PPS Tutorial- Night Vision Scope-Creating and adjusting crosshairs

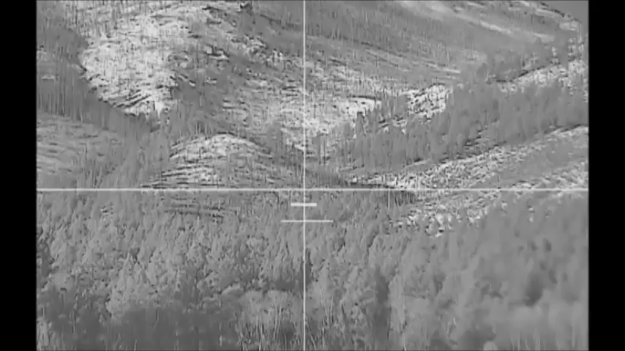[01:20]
I'm doing this during the daytime so I can see all the buttons, and we can knock this one out. So let's go ahead on in, on the back of your camera, on the night vision scope, you'll see our red button. It's a toggle, and you're just going to push it in, and up pops the menu, the on-screen display.
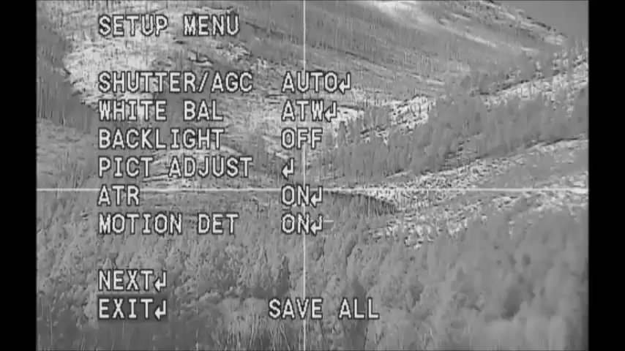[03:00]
And you just do this by just keep pushing the toggle switch to the right until you get back to exit. Or you're going to go up to next. I apologize, not exit. Push the toggle switch in. Then you're going to come down. Push the toggle switch down.
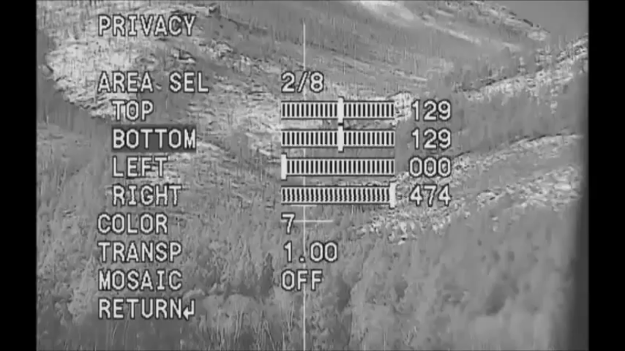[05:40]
Okay. And we need to adjust that to match up with the top. One, two, three, four. See? Five is too far. Four was just good enough. See? Now, I've adjusted my crosshairs to where I wanted it. You can do the same thing with the vertical.
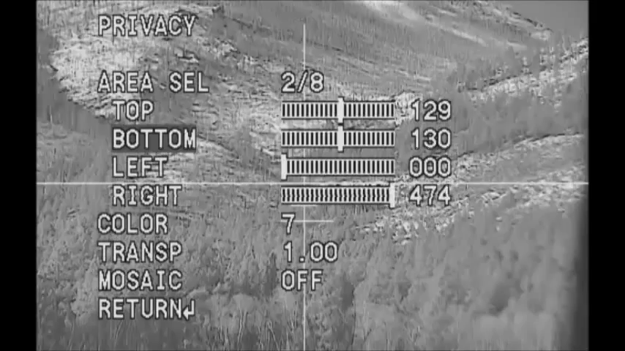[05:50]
Now, you'll notice that I have two extra, I guess you'd call them BDC reticle, bullet drop compensators. I think that's kind of a cheesy way to name them. I like to use those as range finders. So you can adjust and set the two, I guess you'd call them the bullet drop compensators to, like,
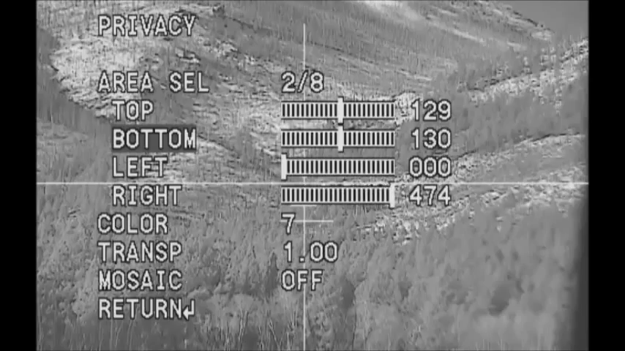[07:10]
let's say, 150 yards, 200 yards, adjust your reticle there to match the chest depth from the top of the back to the bottom of the chest, and then save that. And, now you know if the chest of a white-tailed deer, for say, fits inside that reticle from top to bottom, then you know his distance.
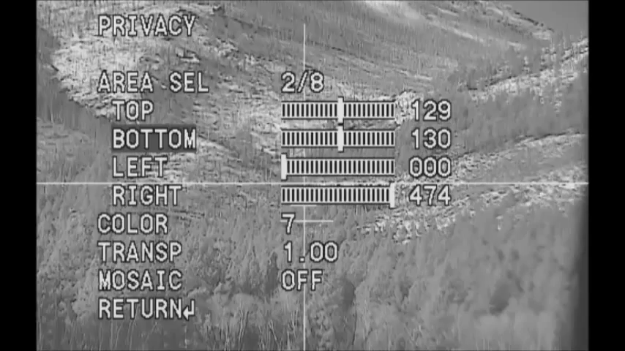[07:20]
You know the yardage to the animal. So, there's a lot of ways you can do this. You can put those reticles, those lines,
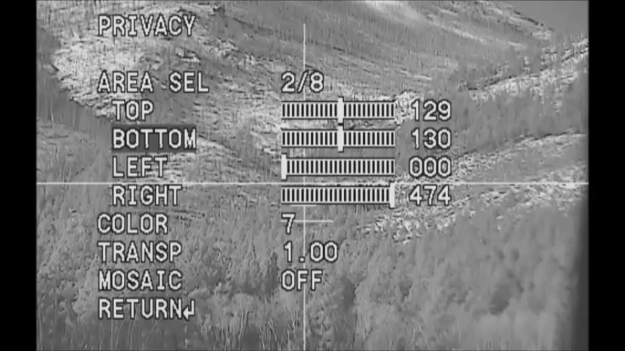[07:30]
on the horizontal crosshair. You can put them anywhere you would like. You can have up to eight settings. Okay? So, you can have up to eight lines. Some people just prefer a dot in the middle. And, you can do a dot. And, that's very, very simple to do. Okay, well, let's say you want to make either a dot or a small cross here in the middle.